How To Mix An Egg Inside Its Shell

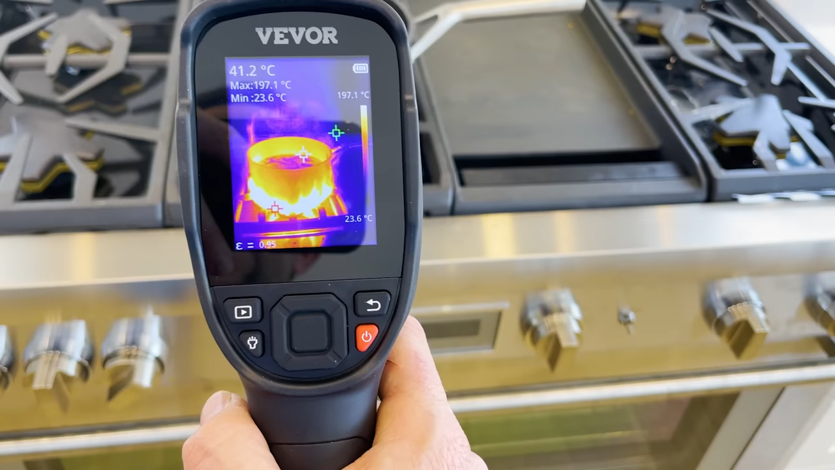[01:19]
On screen: spot 41.2°C, max 197.1°C, min 23.6°C, scale top 197.1°C, scale bottom 23.6°C
Look how much wasted heat it goes up and around the pan.
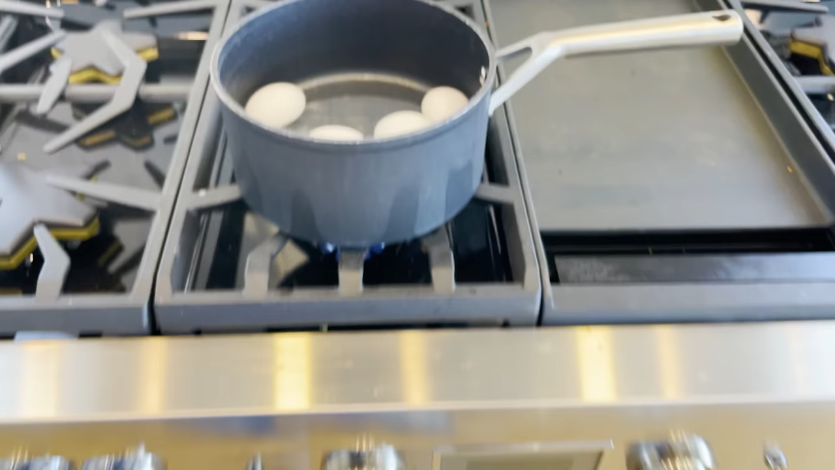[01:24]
Looks like it's on fire around the pan but it's just the heat going up and around it.
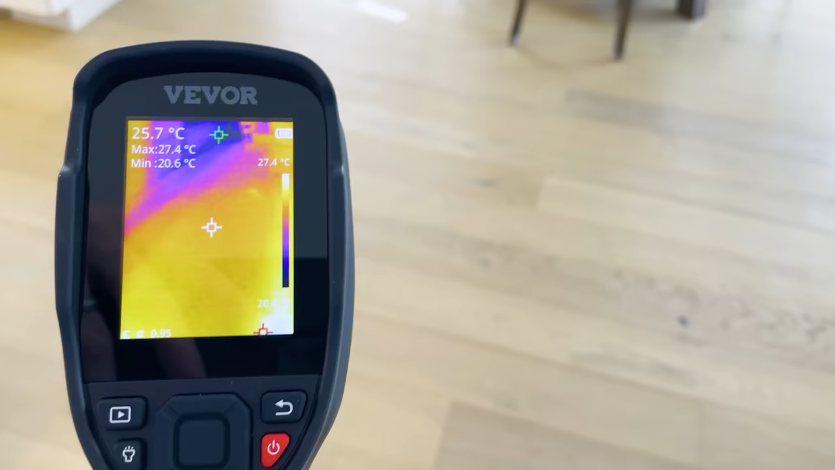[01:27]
On screen: spot 25.7°C, max 27.4°C, min 20.6°C, scale top 27.4°C
You can see how easy it is to see the temperature of anything you want. You can use it for HVAC troubleshooting and professional detection of mechanical or electrical systems.
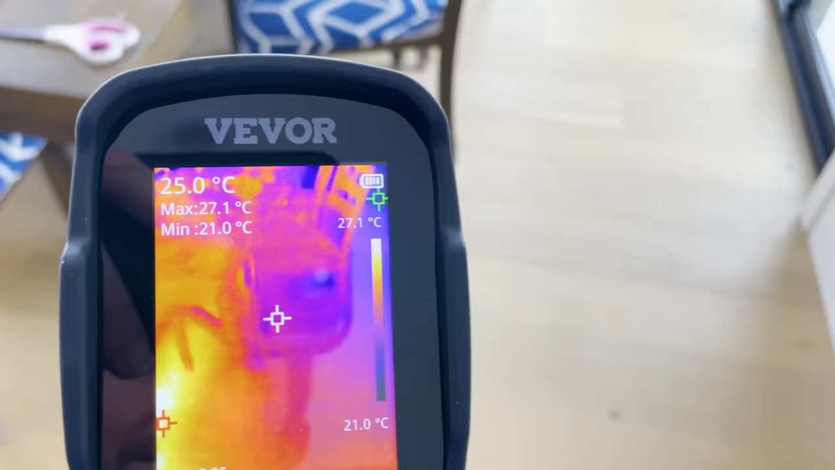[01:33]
On screen: spot 25.0°C, max 27.1°C, min 21.0°C, scale top 27.1°C, scale bottom 21.0°C
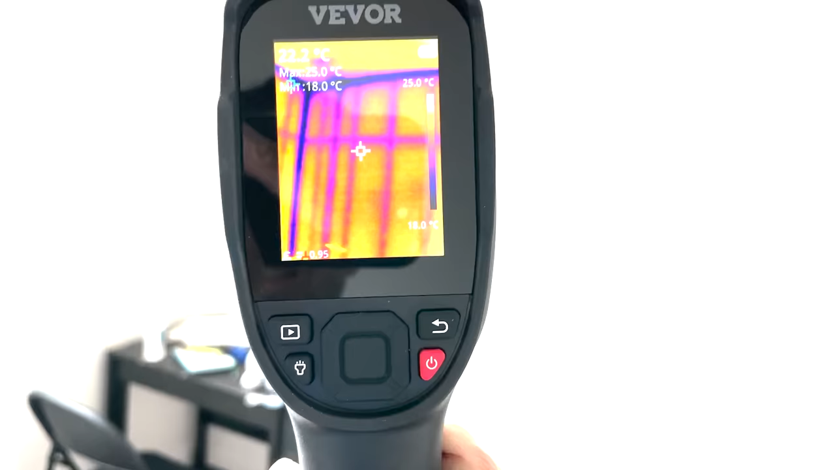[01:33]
On screen: scale top 25.0°C, scale bottom 18.0°C
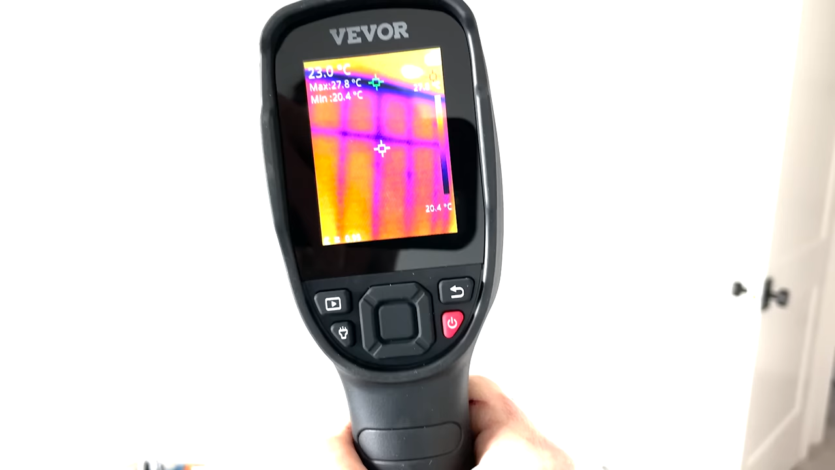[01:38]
On screen: spot 23.0°C, max 27.8°C, min 20.4°C, scale bottom 20.4°C
It can capture temperatures up to 1022 Fahrenheit and it even has a video recording function as well.
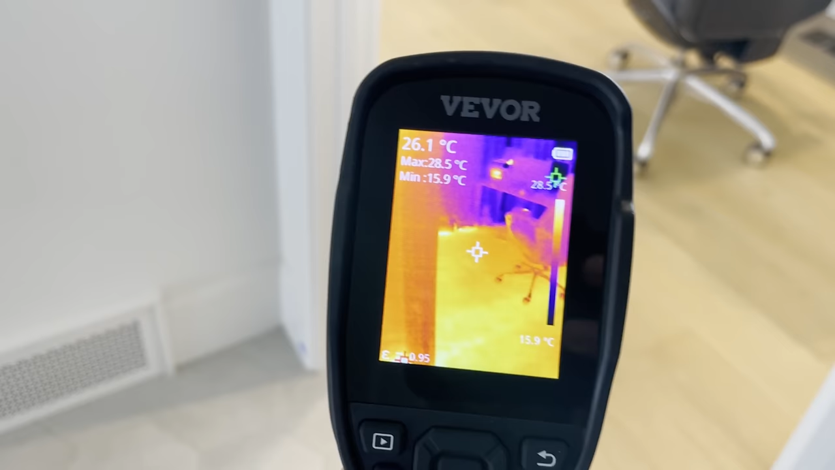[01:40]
On screen: spot 26.1°C, max 28.5°C, min 15.9°C, scale top 28.5°C, scale bottom 15.9°C
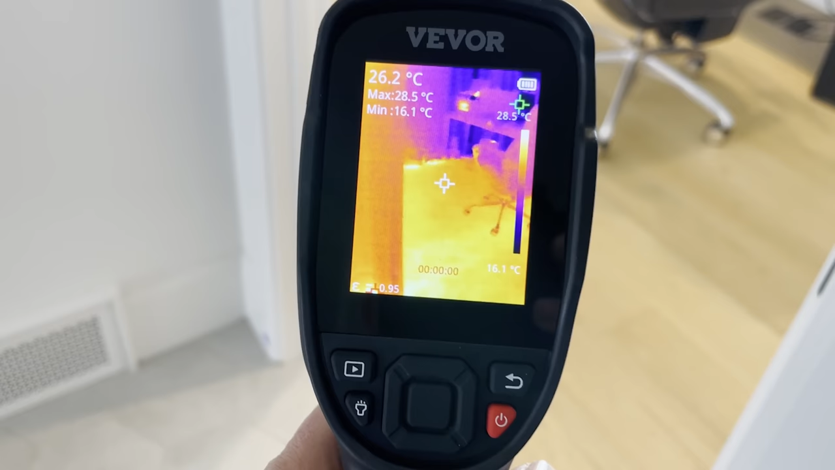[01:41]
On screen: spot 26.2°C, max 28.5°C, min 16.1°C, scale top 28.5°C, scale bottom 16.1°C
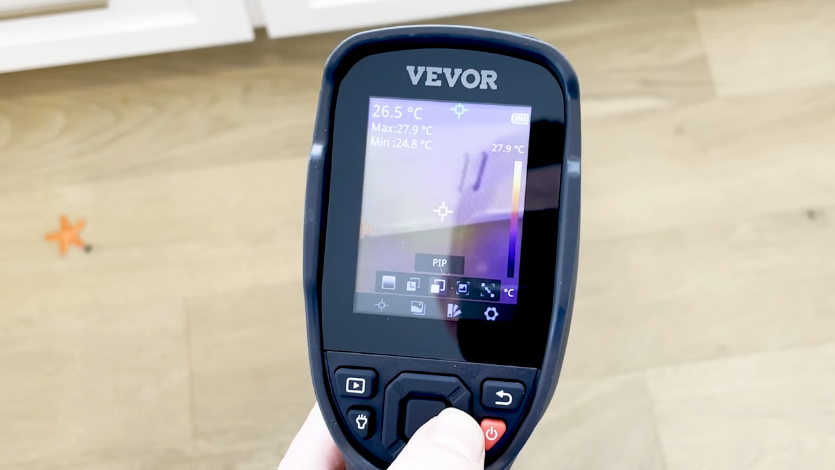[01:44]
On screen: spot 26.5°C, max 27.9°C, min 24.8°C, scale top 27.9°C
It has four image modes and seven color palettes.